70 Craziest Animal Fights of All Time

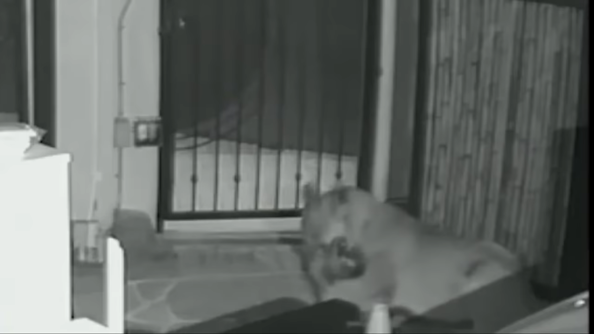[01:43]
People heard the noise and opened the window, so the cougar was too scared and decided to run away.
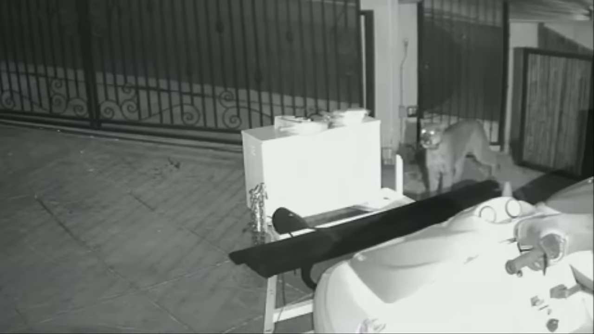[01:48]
The predator ran away through the neighbor's yards, and the shocked raccoon managed to survive.
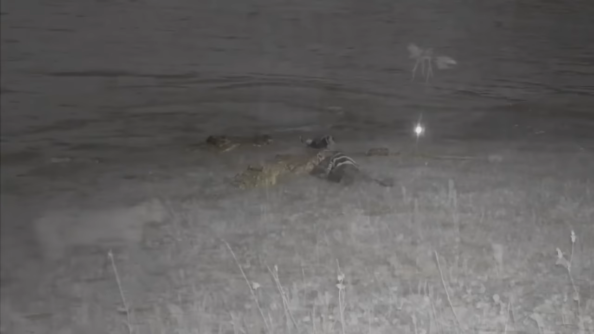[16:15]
This cunning lynx got into the frame of a surveillance camera installed in the forest.
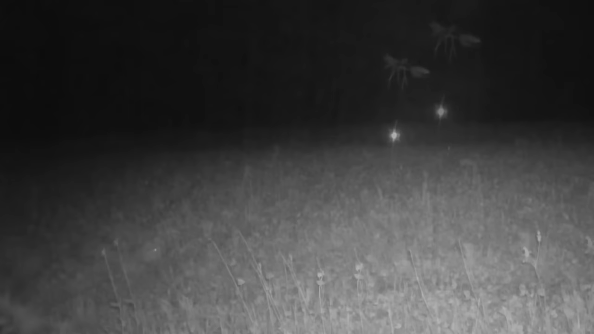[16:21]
Apparently, the cat smelled something and immediately hid in the grass.
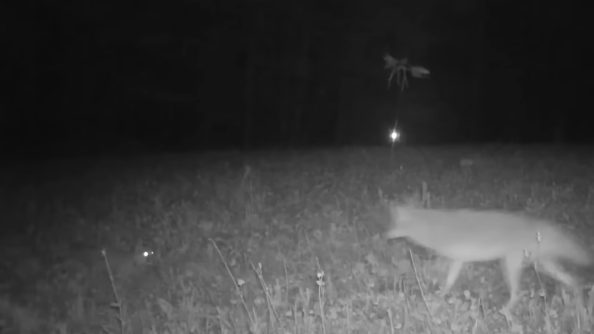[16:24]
Now we can see a coyote that goes right into the paws of the lynx.
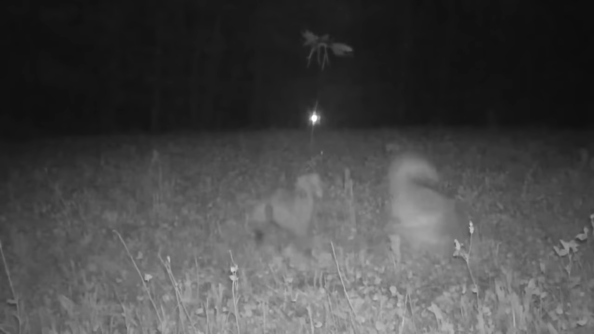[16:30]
After a beautiful attack, the terrified coyote ran away, screaming in complete panic.
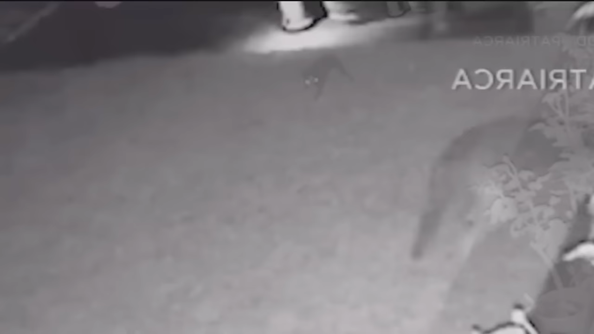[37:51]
It's good that it was scared away, and the poor dog managed to survive.